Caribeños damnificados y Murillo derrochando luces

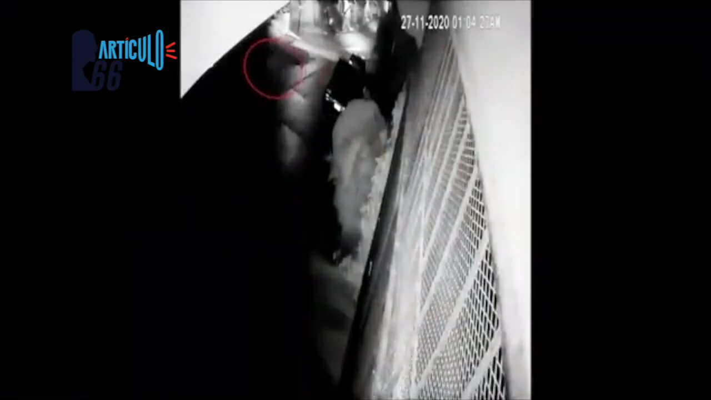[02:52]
En las grabaciones de la cámara de seguridad,
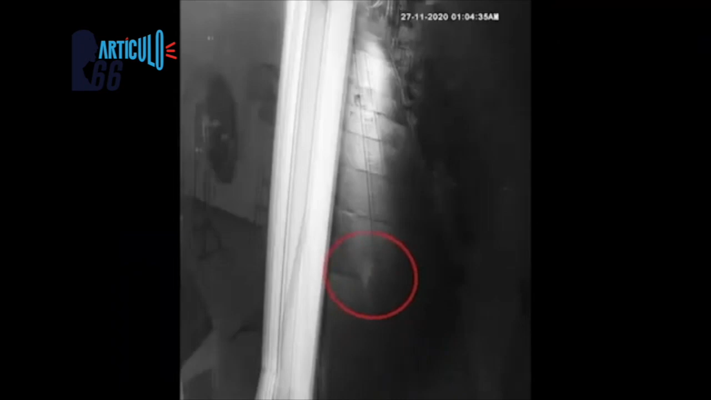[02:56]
se observa que a las 10.50 de la noche llega un tipo al amparo de la oscuridad y pintó la consigna amenaza plomo, que se ha convertido en la advertencia contra los opositores de que los están vigilando.